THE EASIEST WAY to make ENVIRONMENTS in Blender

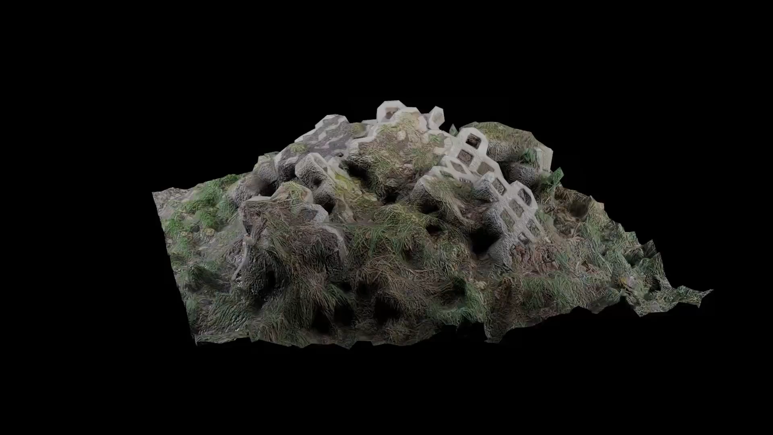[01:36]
I also scanned this rock with very few pictures to test the quality.
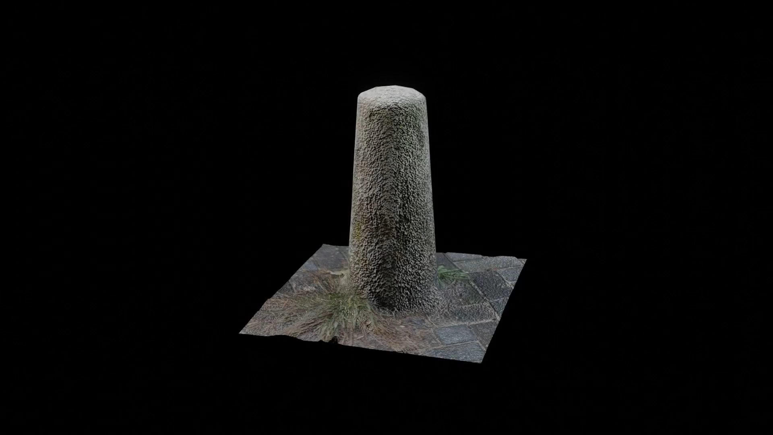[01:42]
I also scanned this concrete pole thing and a rubber duck. The process of 3D scanning a featureless object is made really easy in Curie Engine.
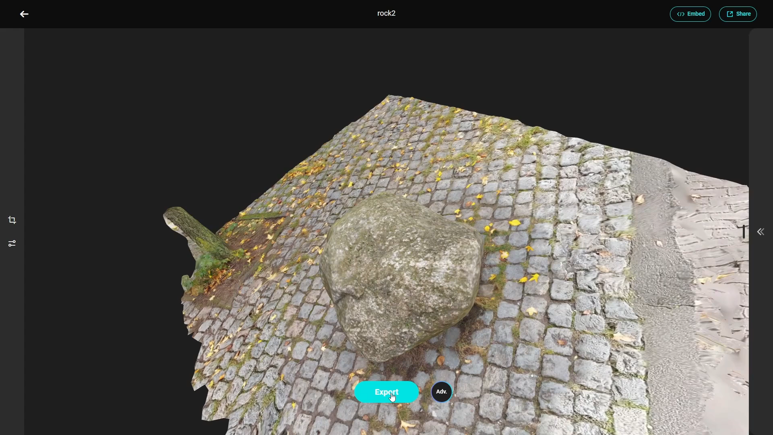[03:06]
You just hit export and then download the model and then you can just import it right away. It was really easy to do.
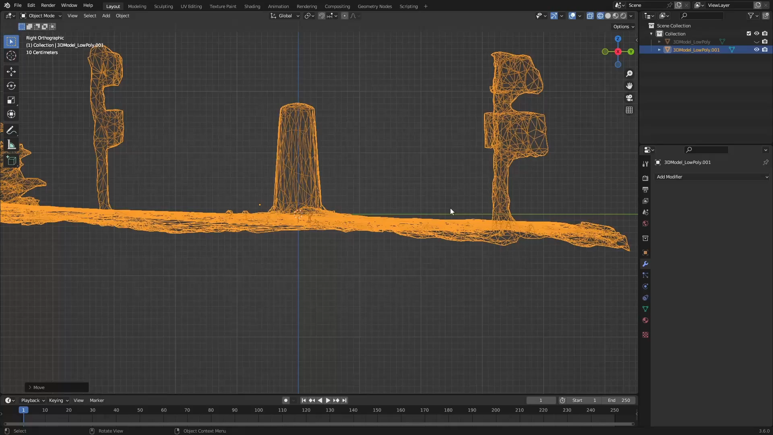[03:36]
So the first thing is to merge by distance since with 3D scanning a lot of the time vertices overlap so I just remove the unnecessary
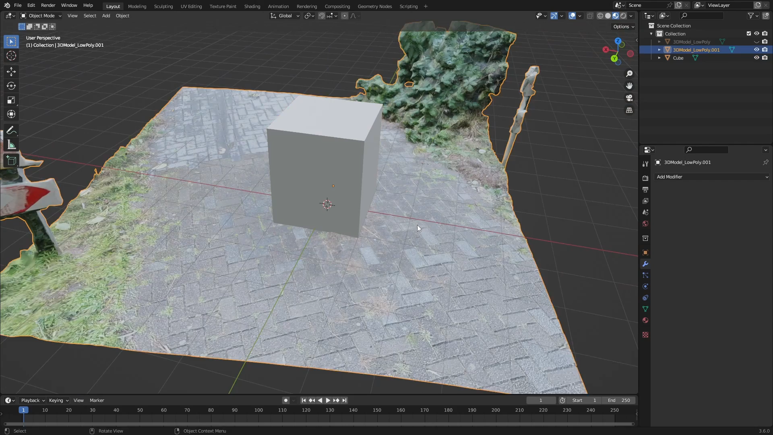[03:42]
vertices and then just use a boolean to cut out the shapes I want and cut out any unnecessary detail I don't need in my scene.
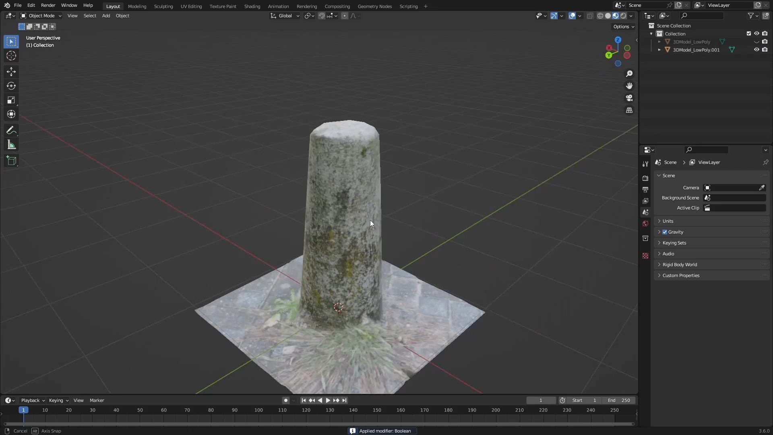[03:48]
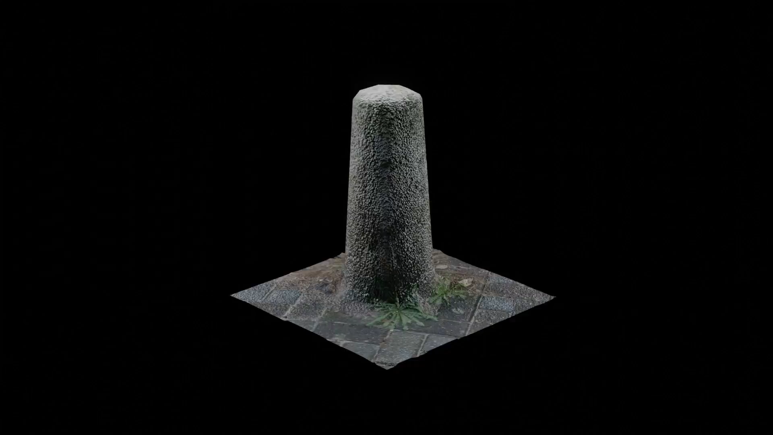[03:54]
I also decided to grab this floor texture from one of my scans which was not planned.